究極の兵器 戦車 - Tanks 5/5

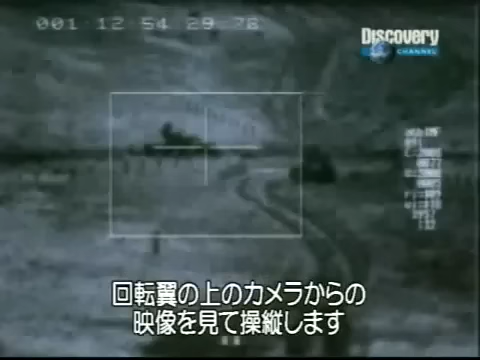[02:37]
transmits a digital picture to the pilot.
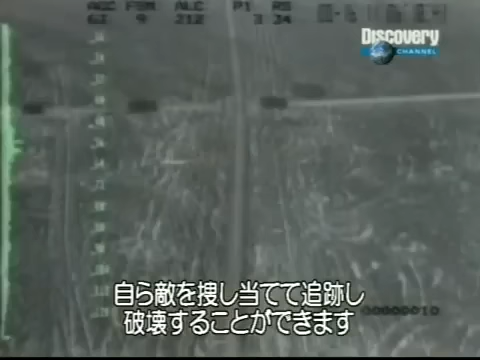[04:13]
onboard radar they can identify specific targets track them and then